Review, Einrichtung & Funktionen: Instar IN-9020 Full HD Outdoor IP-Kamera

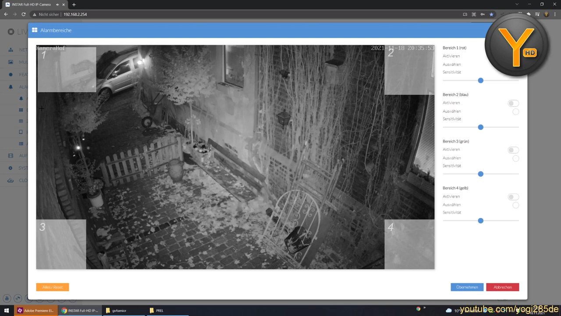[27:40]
Und zwar bis zu vier Stück. Wenn ich jetzt nur im Bereich hier hinten des Autos kontrollieren wollte auf Bewegung, dann würde ich diesen Bereich markieren als Bereich 1 und zusätzlich vielleicht noch den Bereich 2 hier auf der Bank hier unten. Aufpassen, dass sich hier niemand unerlaubterweise hinsetzt. Dann würde ich diese beiden Bereiche hier aktivieren. Die sind jetzt rot und blau geschaltet und ja, jetzt würde im Fall von Bewegungsalarmen, von Bewegungserkennung wirklich nur in diesen beiden Bereichen gesucht werden.
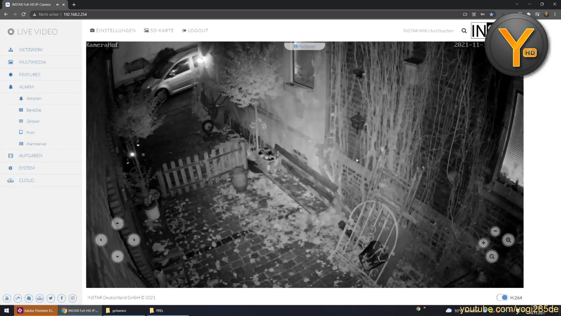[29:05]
In den Push-Einstellungen können wir ja den Push-Service aktivieren, damit wir Nachrichten auf unserer Insta-App an unser Mobilgerät unter Android oder iOS empfangen können.